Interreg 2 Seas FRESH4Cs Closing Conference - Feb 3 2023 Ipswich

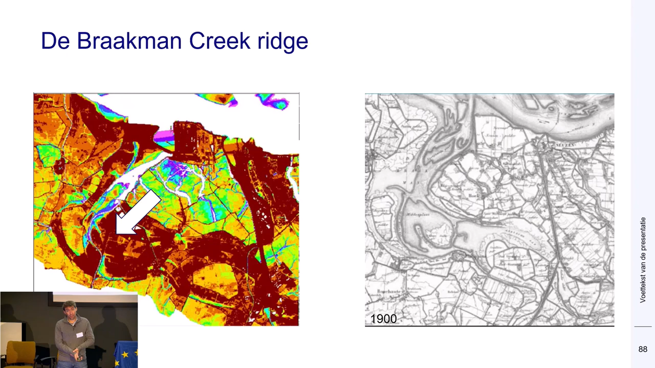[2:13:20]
This is exactly where the Teneuze, the DAO pilot is. And if you look at the freshwater lens thickness, indeed below the Creek Ridge, it's a lot thicker.
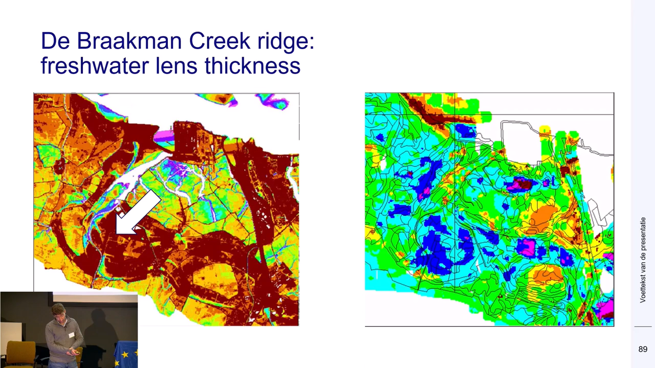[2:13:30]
The blue colors are above 15 or 20 meters thick. So that's, yeah, you can see the effect back. And you can use it.